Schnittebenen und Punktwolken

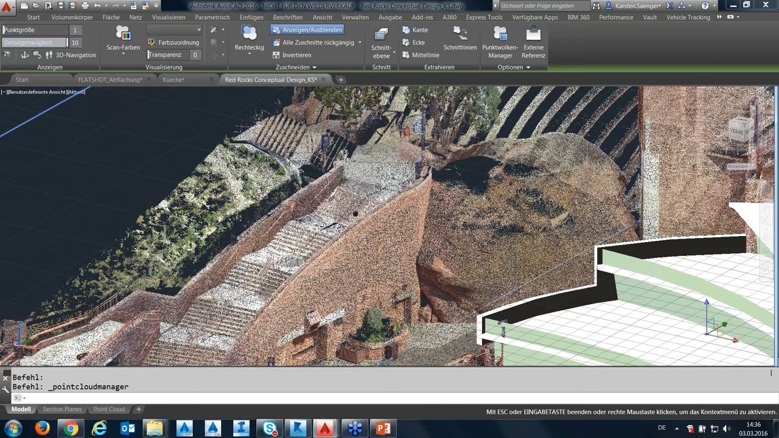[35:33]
Ich habe hier einen Knopf für die Perspektive, gerade wenn wir irgendwo etwas rendern möchten oder einen besonders realistischen Anblick generieren möchten, das entspricht der Perspektive vielmehr dem menschlichen Betrachtungssinn,
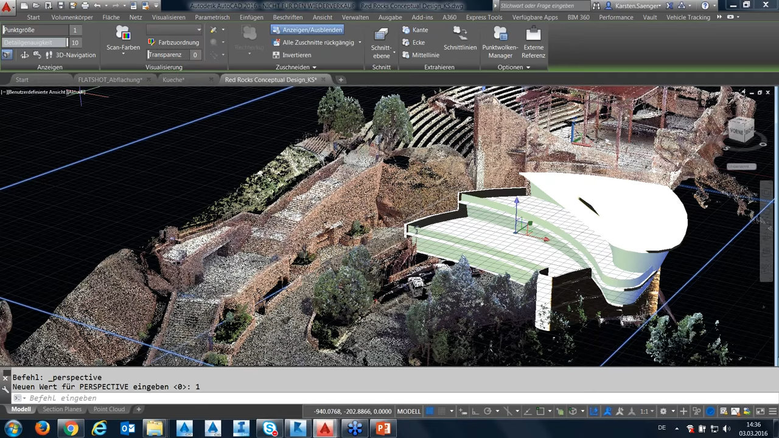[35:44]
weil wir nach hinten im Grunde genommen die Fluchtlinien haben. Zum Konstruieren
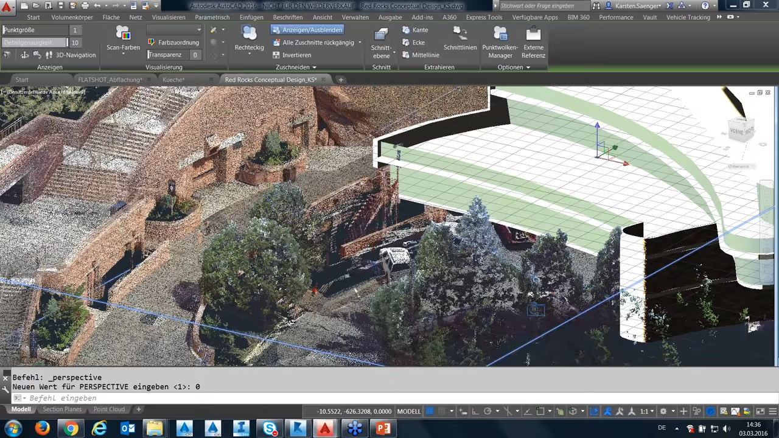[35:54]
ist diese normale Ansicht, die Orthogonale besser. Darunter sehen wir die Möglichkeiten der Navigation, das ist aber AutoCAD-Standard. Ich kann hier entweder diese Navigation verwenden oder ich verwende diese 3D-Navigationswerkzeuge oder ich navigiere ganz normal, wie ich in AutoCAD es gewohnt bin in der Wolke.
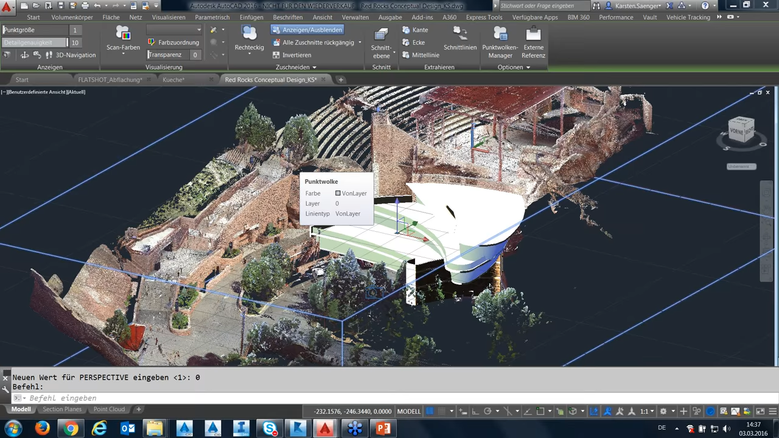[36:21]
Ich kann die Ansicht der Wolke mir anpassen. Ich habe die Möglichkeit, mir Scan-Farben einzustellen. Entweder Scan-Farben, wenn die Punktwolke mit Fotos gleichzeitig aufgenommen wurde,
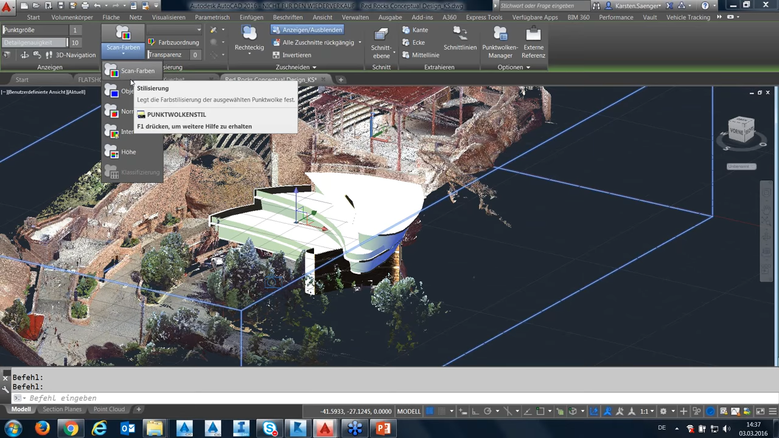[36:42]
kann jedem Punkt ein realistischer Farbwert zugeordnet werden. Oder ich gebe hier die Objektfarbe an, die kann ich mir einstellen. Dann werden alle Punkte quasi in einer einzelnen Farbe angegeben. Ich kann mir Flächennormalen einstellen. Das sind quasi alle Punkte, die in einer bestimmten Richtung zeigen, haben auch dieselbe Farbe. Also alle, die jetzt hier an dieser Wand quasi sind und in so einer Fläche hier repräsentieren, sind dann orange.
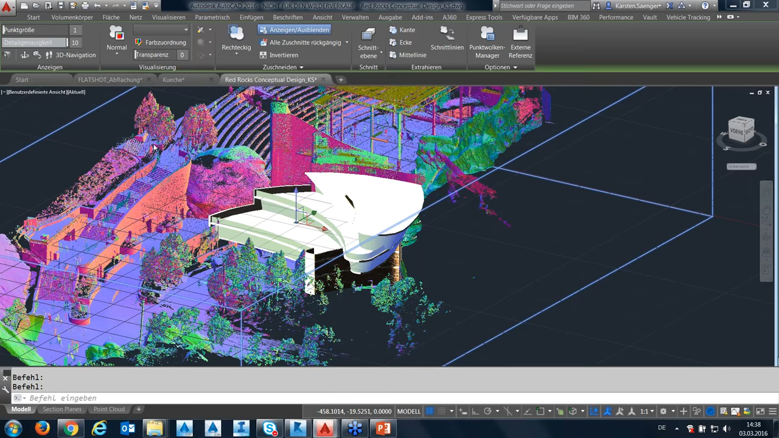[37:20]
Als nächstes hätte ich noch die Möglichkeit, nach Punktintensität einzustellen. Das ist eine Eigenschaft der Laserscanneraufnahme. Jeder Punkt hat eine bestimmte Intensität und diese
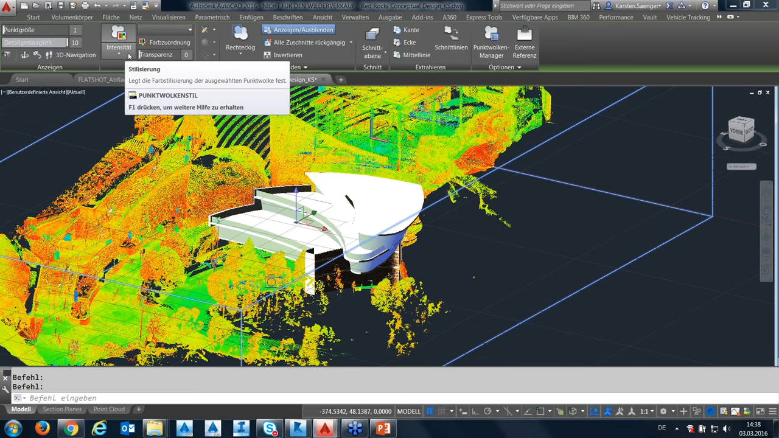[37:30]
kann ich hier dementsprechend mir symbolisieren. Oder ich gebe den Punkten einen Höhenwert an, der so ausschaut.
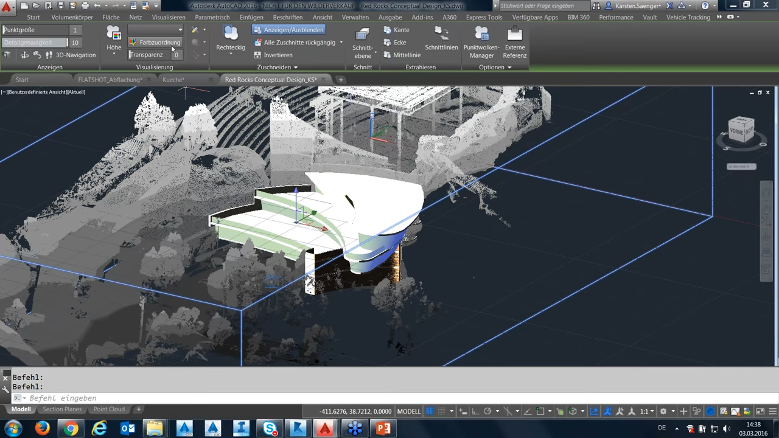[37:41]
Jetzt sieht man gerade nicht so viel. Da kommen wir gleich mal in die Farbzuordnung, wo ich mir zum Beispiel die Höhe einstellen kann. Ich kann mir hier verschiedene Farbskalen wählen und die Anzahl der Farben.
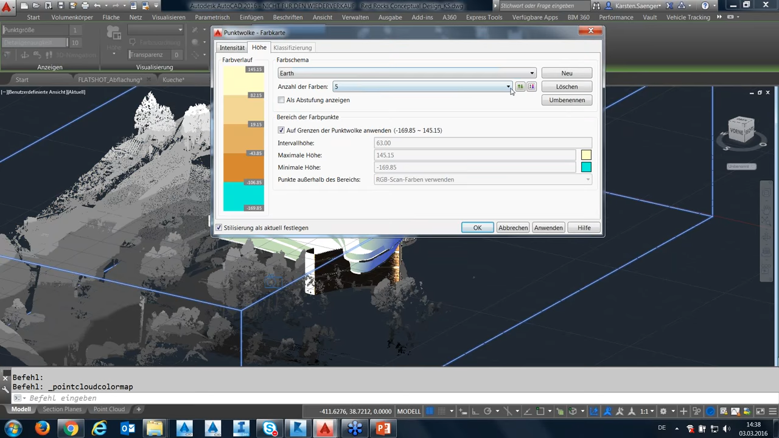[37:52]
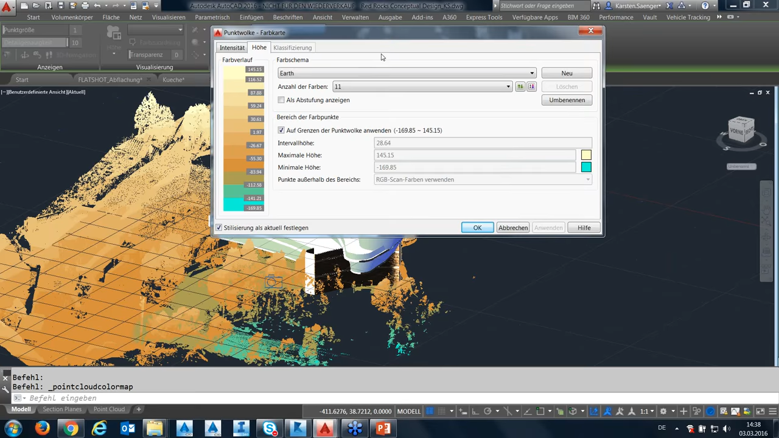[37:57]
und wende das mal an und dann müsste ich sehen, ich kann auch die Intervallhöhe mir selber einstellen, müsste ich sehen, die niedersten Punkte müssten dann in diesem grünlichen Ton sein und dann geht es nach oben hin gegen gelb, über braun auf gelb. Dasselbe kann ich mir für die Intensität einstellen. Hier kann ich sagen, mir benutzerdefinierte Intensitätsfarben anlegen sozusagen. Die Klassifizierung ist ein Thema,
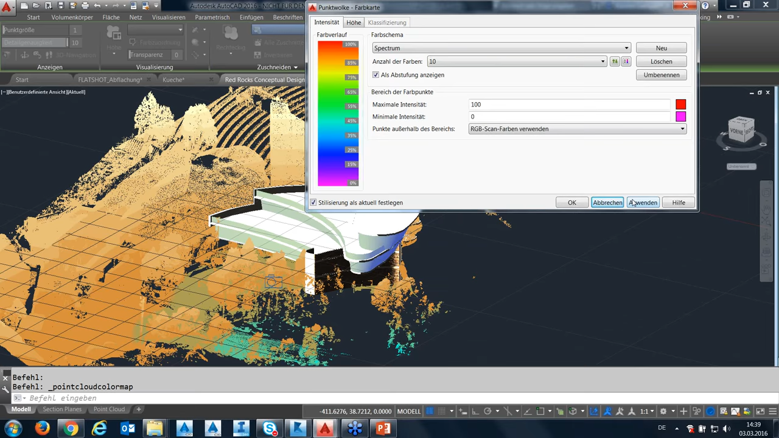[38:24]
das braucht einen weiteren Arbeitsschritt und zwar bei der Erstellung der Punktwolke. Klassifizierung heißt in dem Sinn, ich stelle das hier mal zurück auf Scanfarben, dann sehen wir am meisten,
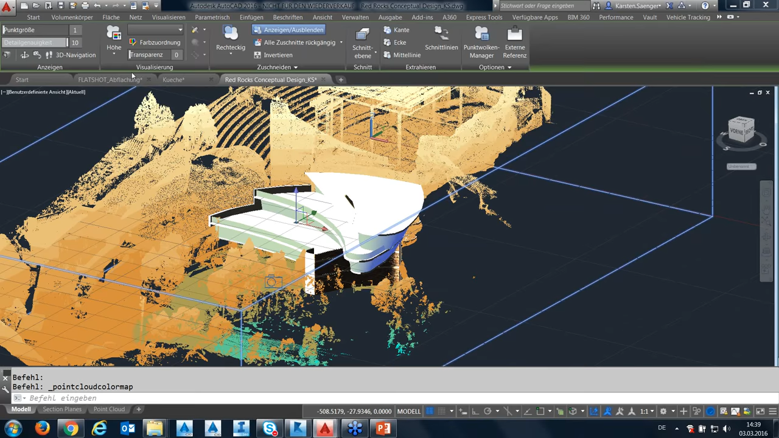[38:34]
ich kann Punkte in einer Wolke klassifizieren nach Baum oder wir haben hier ein paar Autos oder Wände oder Häuser und diese Klassifikation kann ich mir hier laden und dann auch editieren.
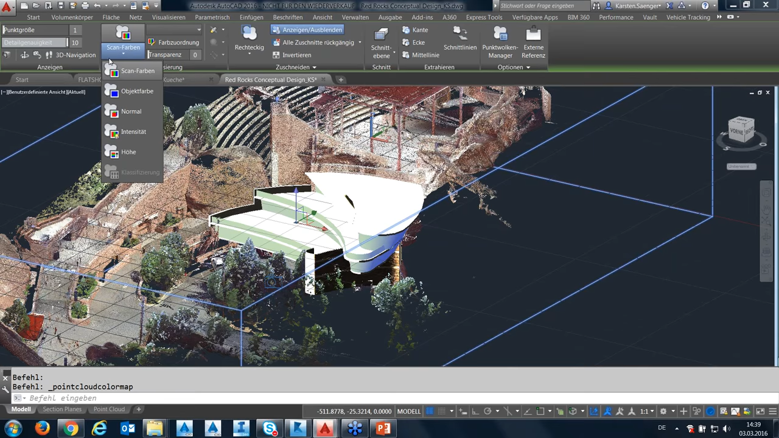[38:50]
Auf die Art und Weise kann ich bestimmte Objekte des Scans, zum Beispiel Bäume, ganz schnell filtern oder auch in einer speziellen Farbe anzeigen lassen.
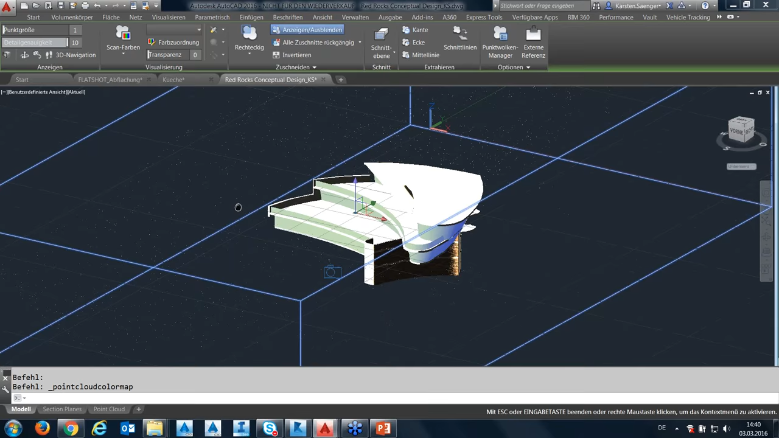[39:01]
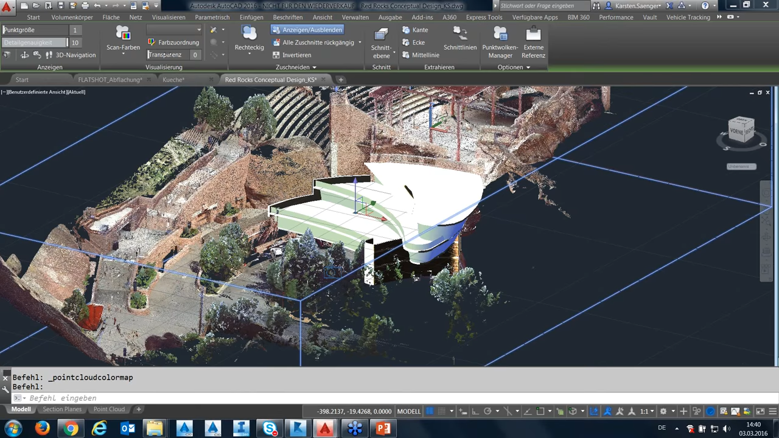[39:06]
Des Weiteren ist es möglich, die Punktwolke transparent zu schalten. Das ist ein Vorteil, wenn wir quasi Objekte da drin bearbeiten, dann sind die Objekte im Grunde genommen, die wir erstellen, sichtbarer als vorher. Das wollte ich wieder auf Null stellen. Gut.
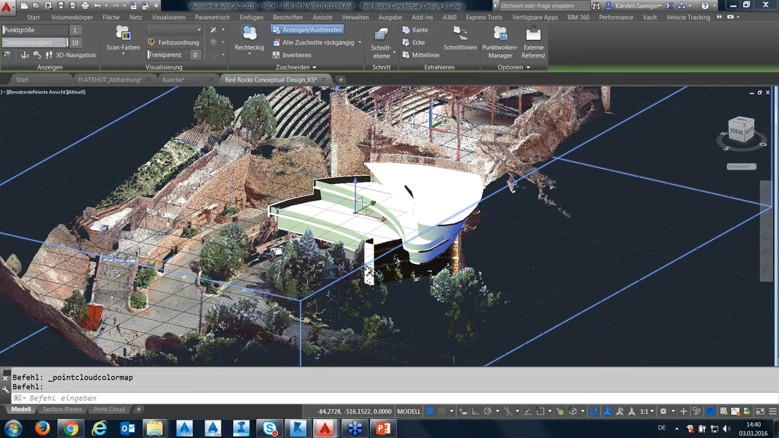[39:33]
Wir haben die Möglichkeit, uns die Punktwolke zu beschneiden.
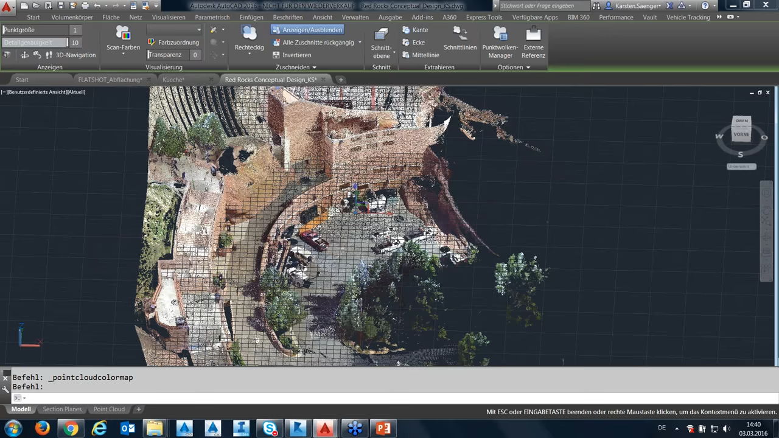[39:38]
Nehmen wir an, ich möchte mir,
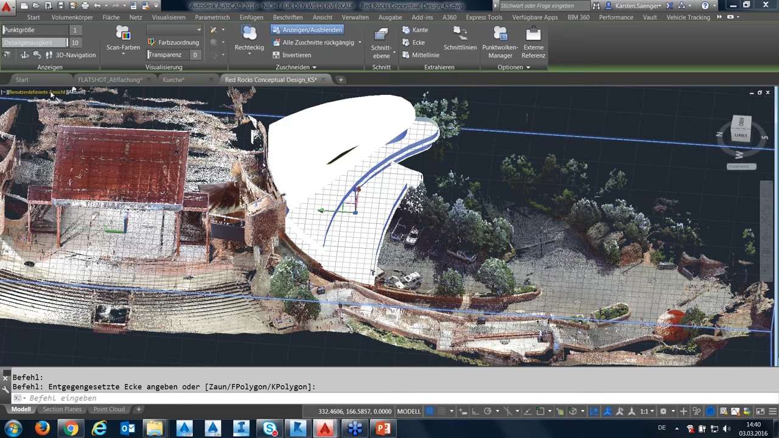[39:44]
ich will das von oben sehen, ich brauche nicht die ganze Punktwolke,
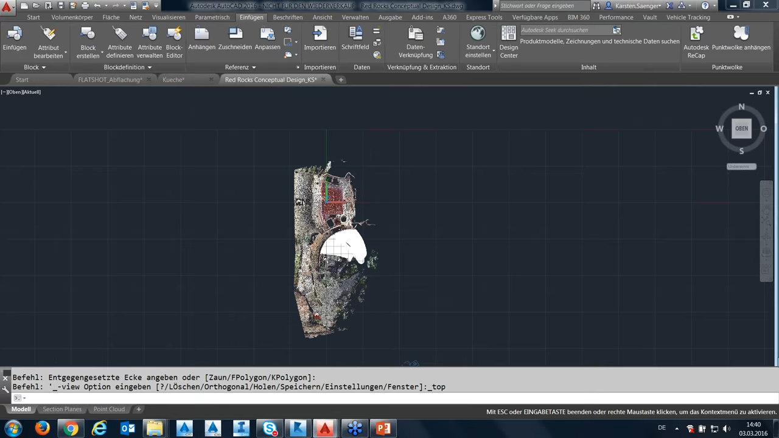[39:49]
um meine Bearbeitung zu machen,
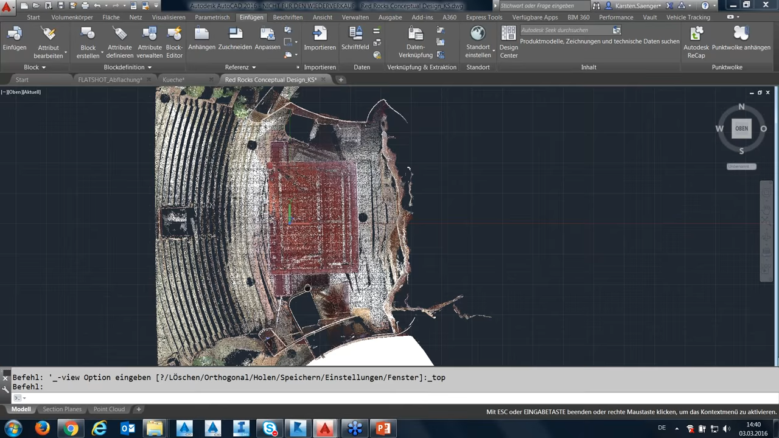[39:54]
sondern ich brauche nur diesen Teil hier mit dem Dach und mit der Bühne, dann könnte ich mir diese Punktwolke zuschneiden über entweder eine Rechteckvorabform oder eine polygonale Form oder eine kreisförmige Form und hier könnte ich jetzt im Grunde genommen
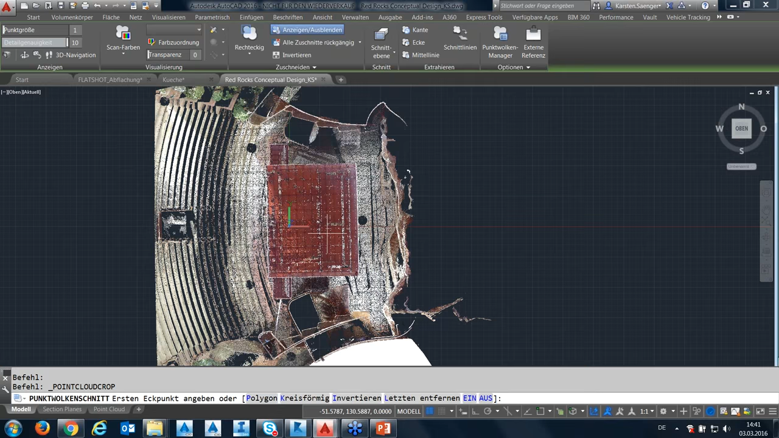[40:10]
einen Ausschnitt machen, der Punktwolke, Ich werde dann gefragt, ob ich innerhalb oder außerhalb schneiden möchte. Wenn ich innerhalb schneiden möchte, habe ich quasi den Ausschnitt der Punktwolke.